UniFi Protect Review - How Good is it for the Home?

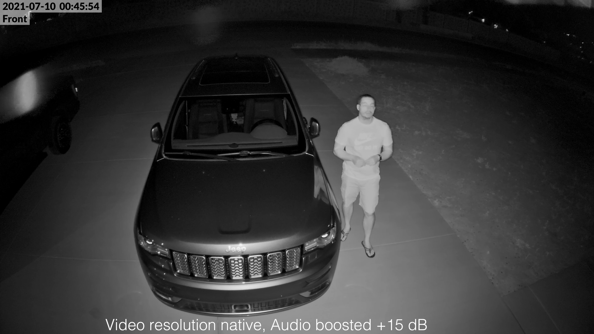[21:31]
Here's footage from the G4 Pro in near zero light. My neighbors do have their garage lights on, so as you can see, this camera does a really good job in night settings, especially with the IR blaster that's built into this thing. It's just much more substantial than what you'll get on the G4 Bullet. Also, the resolution is substantially better than any of the cameras that we'll be looking at today because this is being recorded in 4k. And, I mean, it does a really good job as far as capturing, you know, details in the dark.
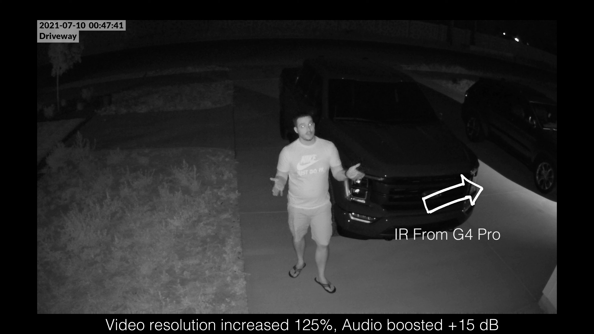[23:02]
Same driveway. My neighbors over there have their lights on their garage and the neighbor over here has her light on on her porch. So, that's helping the IR sensor with this capture a lot more detail. The G4 Bullet has a lot weaker IR capabilities, you know, infrared capabilities, but you can still make out a pretty good amount of detail. So, if I were to walk up to this vehicle and try to get into it, you would see and be able to make out those facial characteristics and all that type of stuff.
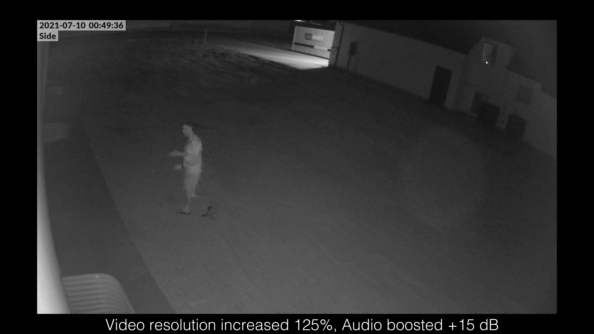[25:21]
To combat this, however, I have added a motion light, so if I go over here, this is going to kick on and that helps with this. So, as far as how everything works with the G4 Bullet,
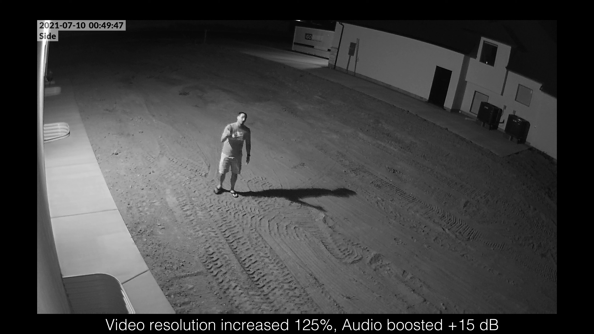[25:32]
you can really get a good idea of how you can still hear with the microphone on this thing, because it is, I don't know, 30 feet away from me and about 12 feet up. So, I mean, you're going to get good coverage as far as microphone and video coverage. As soon as my motion light goes out, I will enable the IR range extender and you'll see how different it is. Okay, so you can see my face being illuminated by my phone.
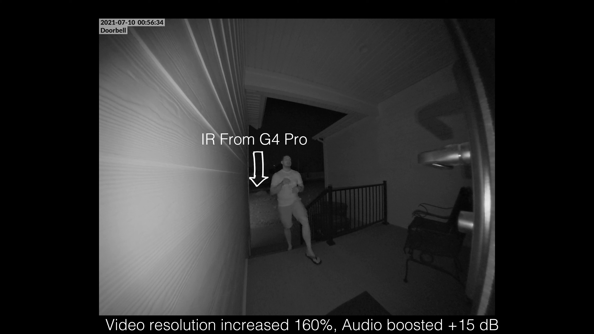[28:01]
and that has to do with the ring around the doorbell itself helps illuminate the whole area. So that, in addition to the IR sensor or the IR extender that's built into this camera, helps give you really good coverage. And you can pick up a lot of details, especially in a pitch black environment like this.
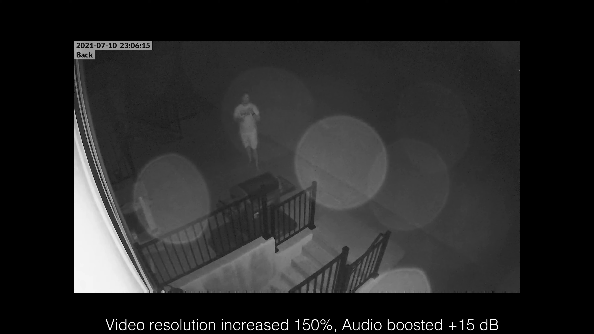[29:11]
This is the night vision for the G3 Flex. It struggles a little bit. I am lucky enough to have some illumination from my neighbor next door. The lights are on, so that's helping, you know, light up this scene. It would be a little bit worse if those weren't there. The IR sensors on the G3 Flex were really weak. But what do you expect from the HDR camera? There's also this haloing effect on the sensor, that I'm not quite sure of how to get rid of, and I've just kind of accepted it for what it is. Again, $80 camera. The microphones are great on the G3 Flex.
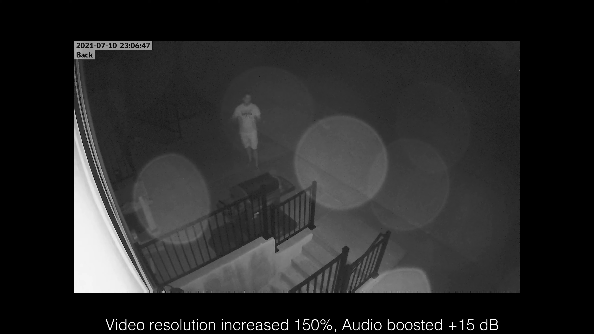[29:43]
It picks up a lot of sound in this area. So if somebody would talk, or if somebody would stand around, you would hear that. To combat the limited night vision capabilities of the G3 Flex, I did install another motion light, so if somebody were over here walking around, that pops on. So it is what it is. Let me know what you think about this footage will come down below.